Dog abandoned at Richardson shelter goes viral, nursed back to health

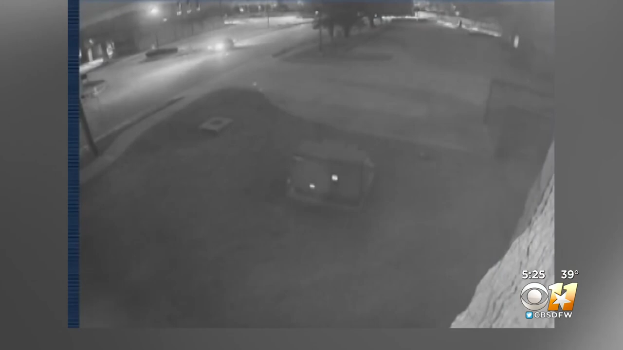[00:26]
This story starts like so many others, with a change of heart toward a furry family member and a middle-of-the-night abandonment in a dark parking lot.